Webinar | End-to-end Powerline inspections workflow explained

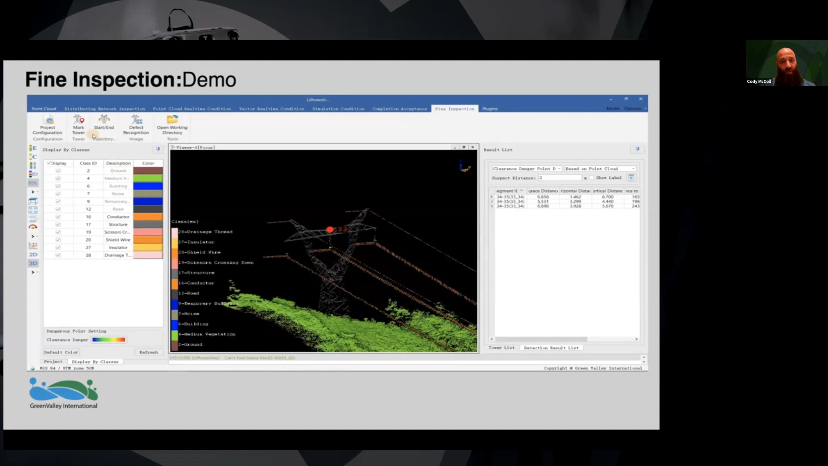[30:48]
and then inputted into live power lines so that you can create the additional flight path that will be needed for the HD images for fine inspection.
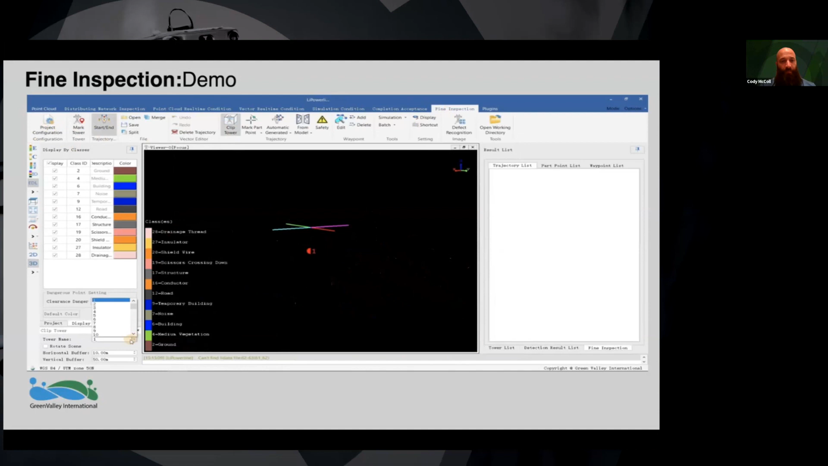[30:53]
Similar to the state earlier, you're going to flip the tower.
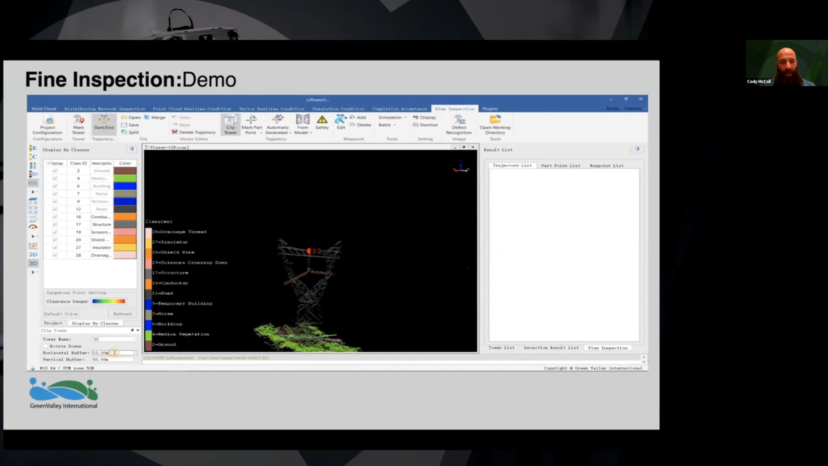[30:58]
Choose a horizontal buffer. Visualize to make sure that you're getting it correctly so that you don't input your data incorrectly. where you'll mark your point. As you can see, you have several different types of phases, insulators, field lines, hole strings, tower ends.
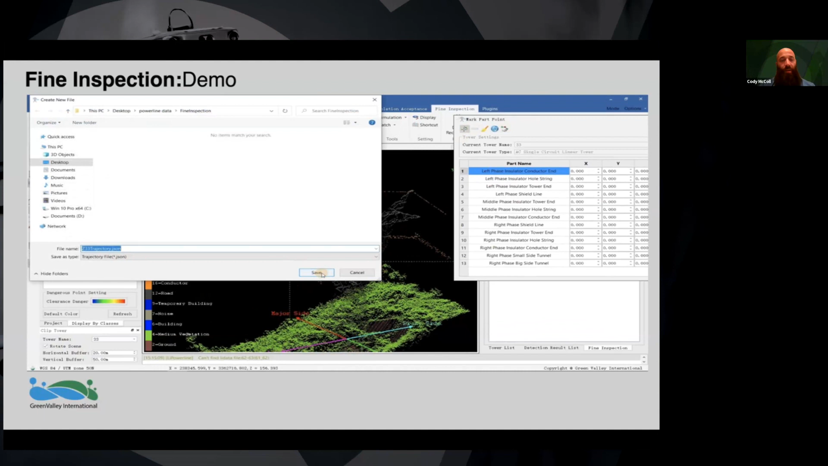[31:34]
All of these are automatically generated in our software so that it should suit the majority of all power line grid systems.